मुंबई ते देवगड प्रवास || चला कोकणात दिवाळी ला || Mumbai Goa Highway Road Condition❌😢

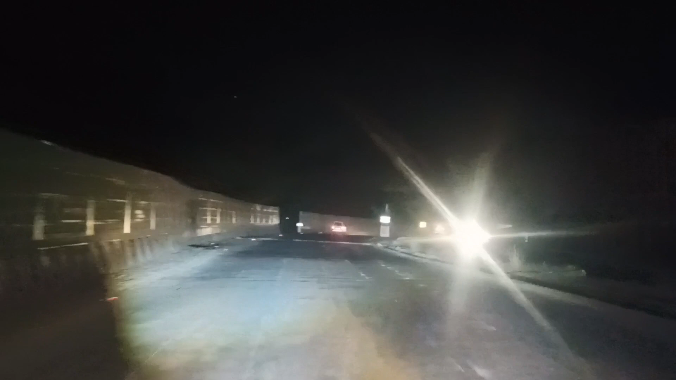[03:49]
सो इकडचा पॅच खूप चांगला आहे, रस्ते खूप चांगले आहेत इकडचे।
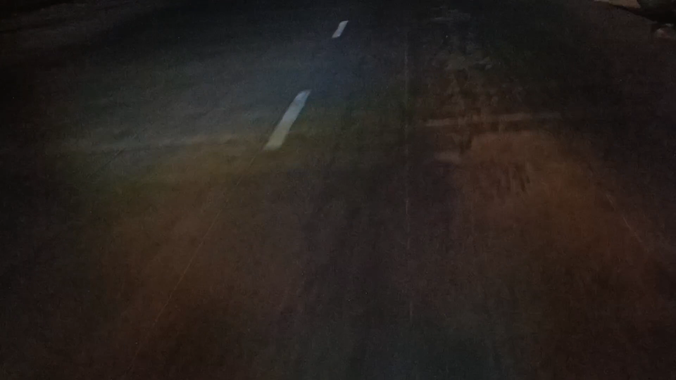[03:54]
मित्रांनो आता आपण पेन रामवाडीला आलेलो आहोत, आणि आतापर्यंत जो रस्ता खूप सुंदर होता मित्रांनो,
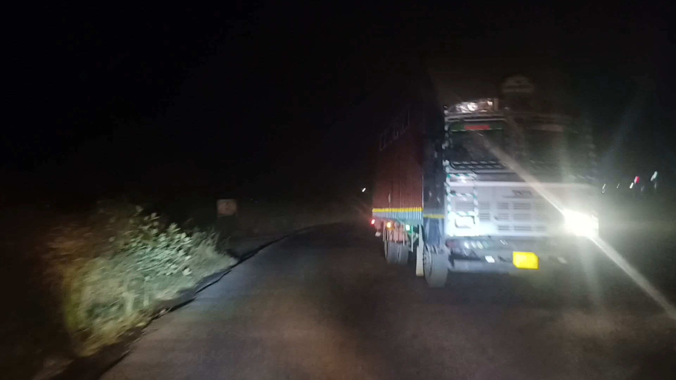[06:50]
1.5 किलोमीटर मागे पूर्ण रस्ता खराब आहे. पॅच पूर्ण तुम्ही बघितलं असाल. खूप खतरनाक रस्ता आहे भाई.
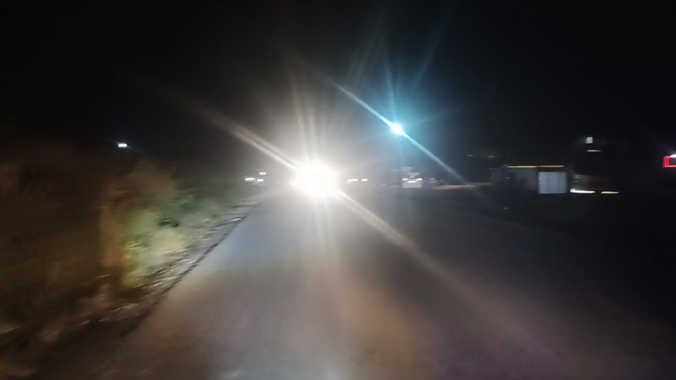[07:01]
आता थोडा रस्ता जरा ठीक आलेला आहे तो बघूया पुढे.
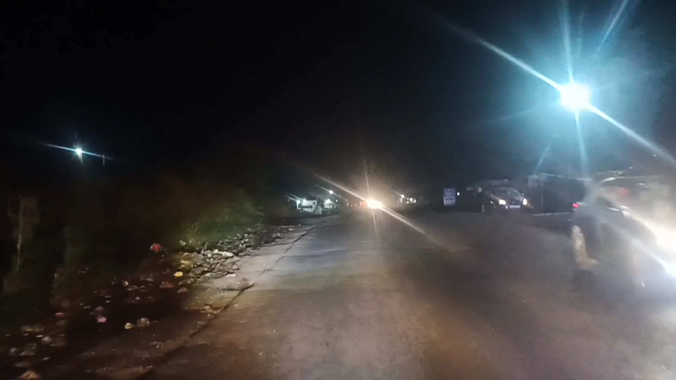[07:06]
असेच रस्ते बघायला मिळतात की चांगले. अजून काही काम झालेलं नाही रस्त्यांचं.
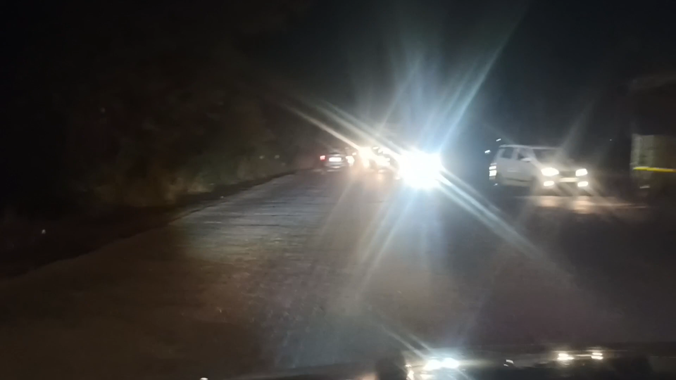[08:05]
रस्ते बघू शकता मित्रांनो खूप खराब रस्ते आहेत. खूप म्हणजे खूप मध्येच एक पॅच चांगला येतो नंतर पूर्ण रस्ता खडखड खडखड काय बोलणार. रस्त्यांचं कामच झालेलं नाही मित्रांनो. बघू शकता A few moments later.
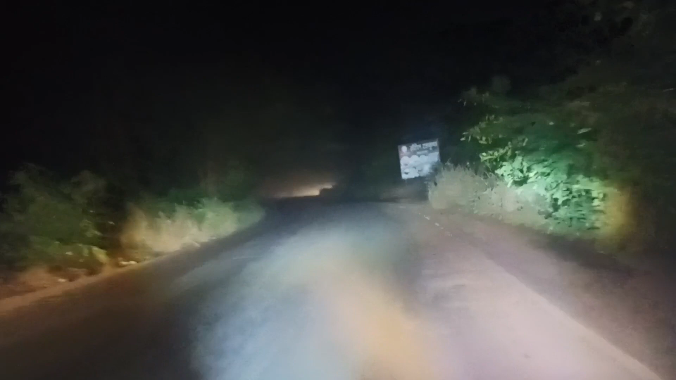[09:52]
कशेडी घाट मित्रांनो बघू शकता कशेडी घाटात जातो आम्ही आता
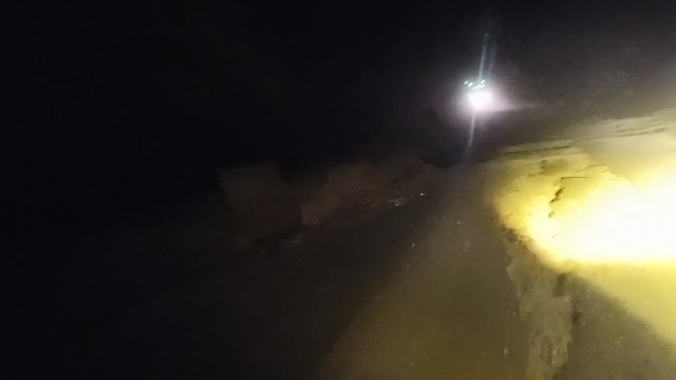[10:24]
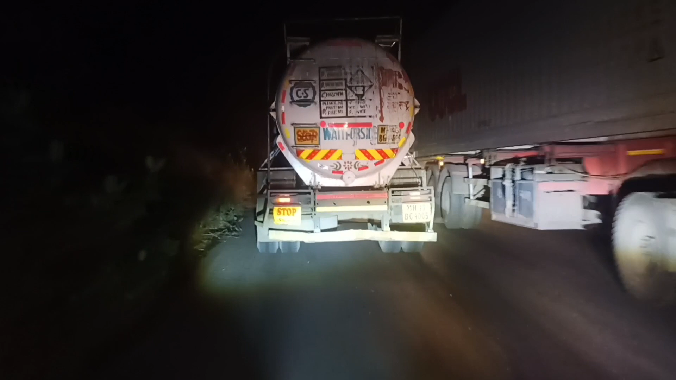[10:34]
रत्नागिरी हद्द चालू झालेली आहे मित्रांनो बघू शकता
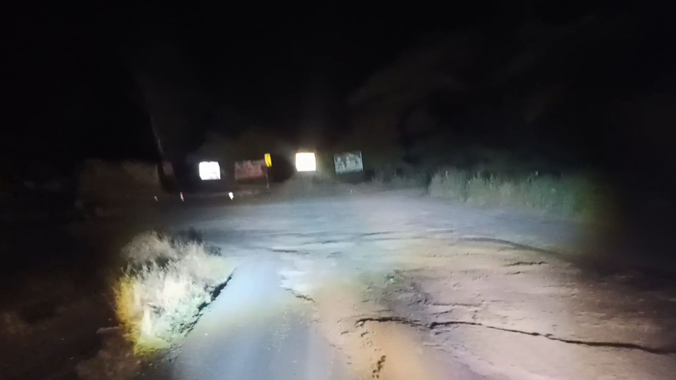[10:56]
टन बघा हा टन बघा कशेडी घाटाचा मेन टन आहे मित्रांनो बघू शकता
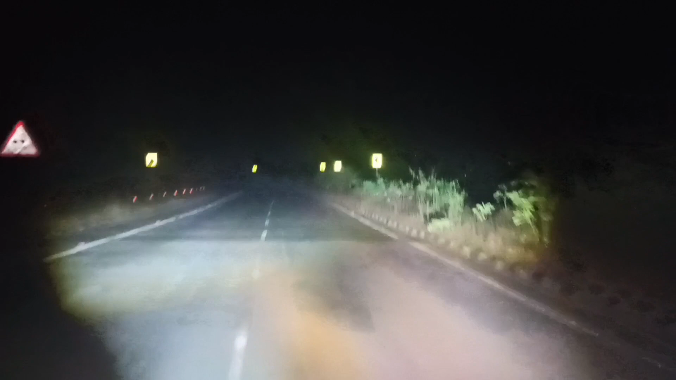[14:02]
रस्ते पण थोडे ठीक आहेत तर मध्ये खूप रस्ते बेकार होते बघू शकता रस्त्याला एकही गाडी नाही आहे